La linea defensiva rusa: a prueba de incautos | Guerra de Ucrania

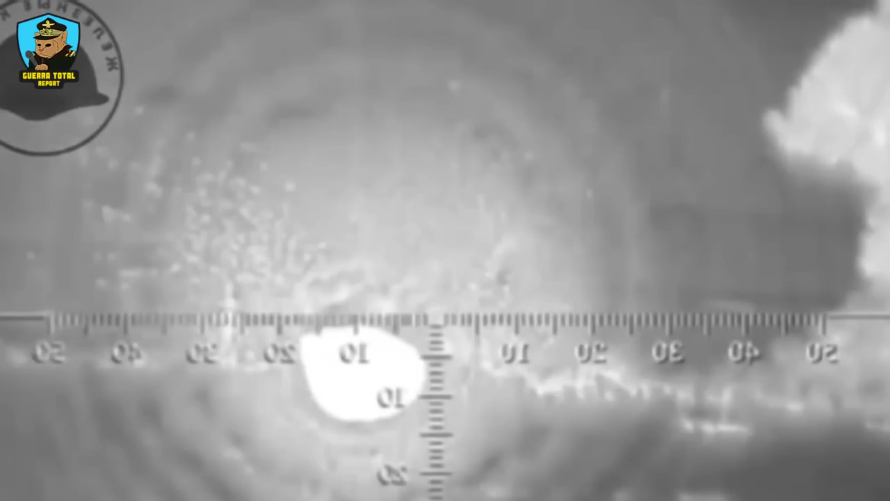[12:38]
Los helicópteros de ataque rusos, como el K-52,
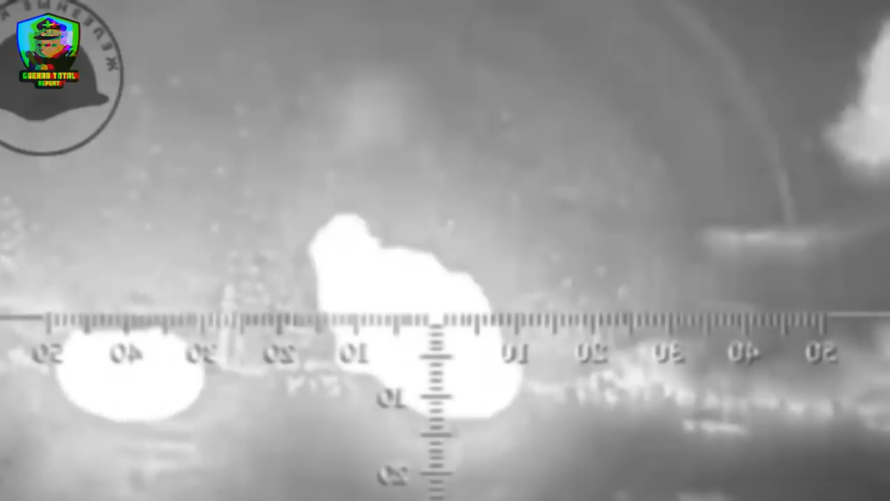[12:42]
pueden ser y son utilizados para neutralizar los vehículos inmovilizados y desplegar misiles desde una distancia segura.
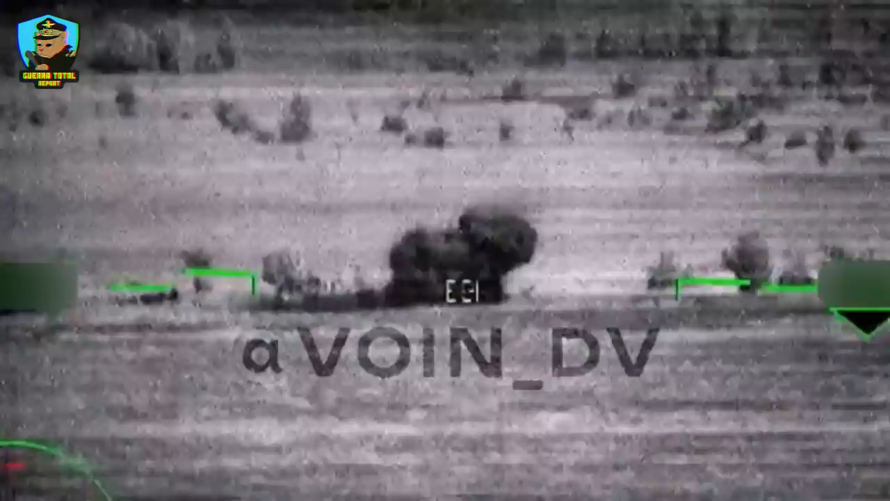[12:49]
Estas unidades son desplegadas con el propósito de neutralizar vehículos inmovilizados utilizando misiles guiados antitanque, ATGM,
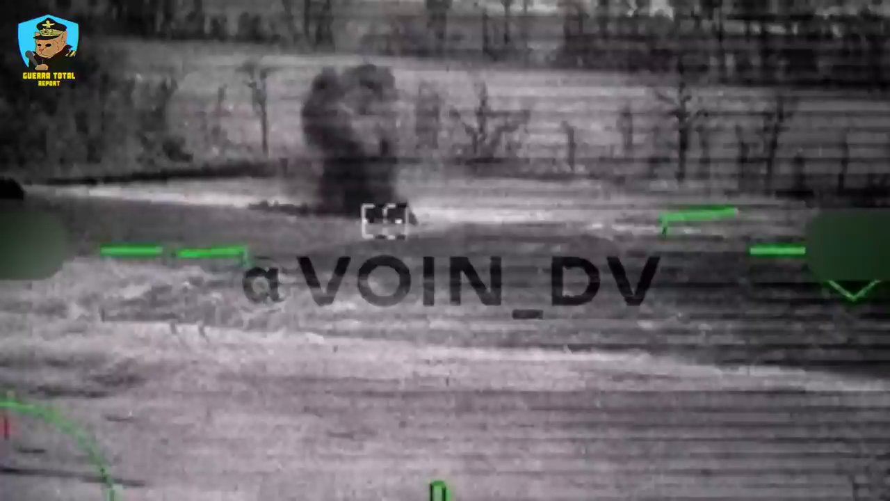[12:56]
y tienen la capacidad de lanzarlos de distancias superiores a los 4.000 metros.